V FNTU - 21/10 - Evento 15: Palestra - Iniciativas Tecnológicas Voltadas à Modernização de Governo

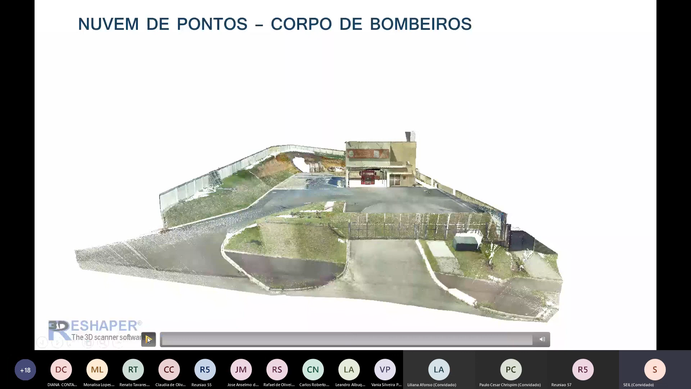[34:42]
e a ideia era que se fizesse, então, um subsolo, e eles também queriam analisar a movimentação de terra nesse terreno. Então, por conta disso, foi feito em parceria com a empresa Dyer o levantamento a laser, né, de todo esse terreno. Eu vou dar play aqui no vídeo para vocês irem olhando.
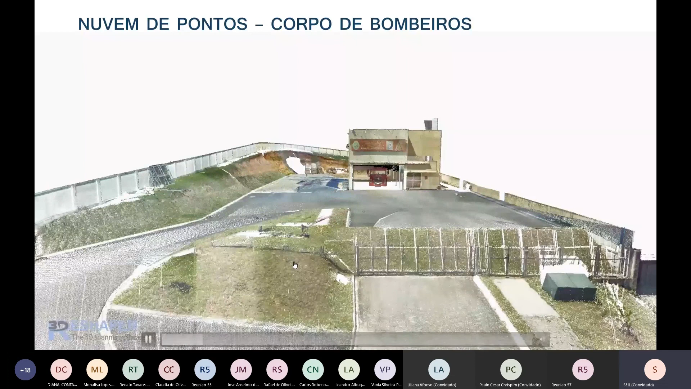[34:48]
E esse resultado que vocês estão vendo aí na tela, então, é a nuvem de pontos que foi criada a partir desse levantamento.